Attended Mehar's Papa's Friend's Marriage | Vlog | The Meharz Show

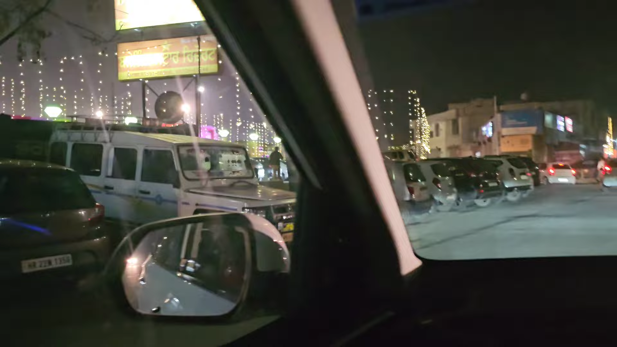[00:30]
पार्किंग की जगह नहीं मिली हमें वहाँ पे, अंदर बाहर लगा रहे हैं पार्किंग, कहीं भी ढूंढ रहे हैं।